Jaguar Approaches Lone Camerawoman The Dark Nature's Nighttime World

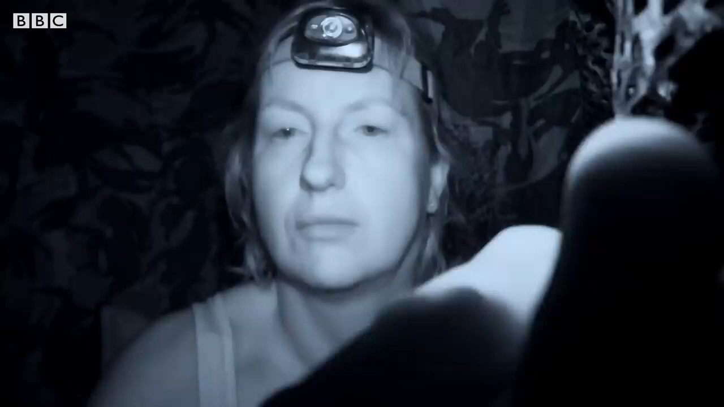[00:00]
It looks like it. That's a checker. Definitely, that's a checker.
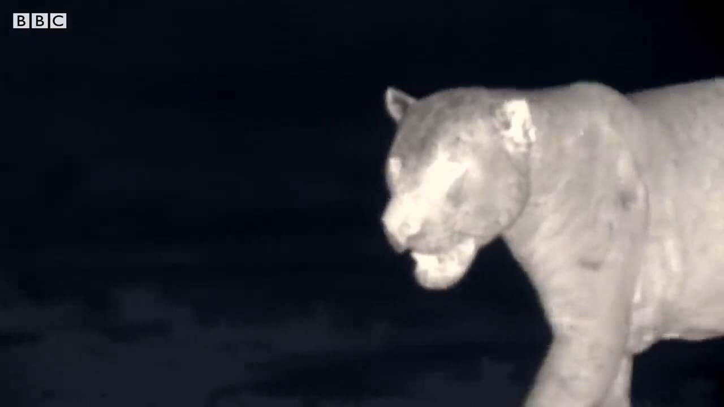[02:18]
No, he's walking straight at me. No, no. He's walking straight at me.